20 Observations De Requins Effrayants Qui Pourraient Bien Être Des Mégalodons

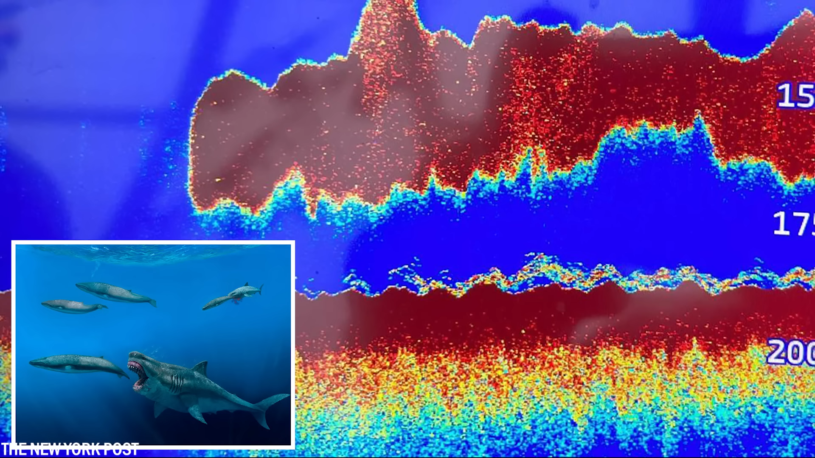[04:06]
Ils n'ont pas pu confirmer l'identité de la créature, mais la forme et la taille correspondent aux descriptions d'un mégalodon.